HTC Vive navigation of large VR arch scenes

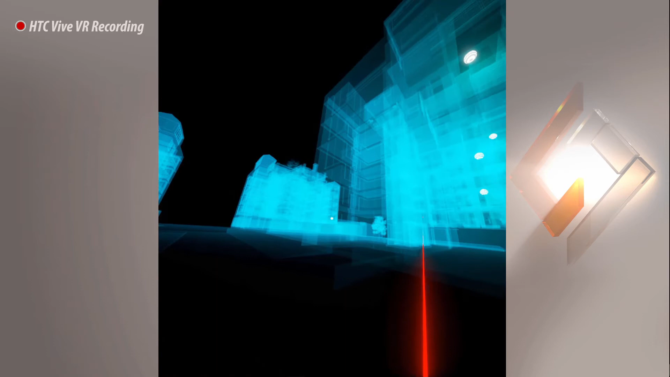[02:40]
Notice that there are floating spheres denoting the VR cameras that you added to the scene. Pointing the laser beam towards a white sphere would display the view that the camera is capturing.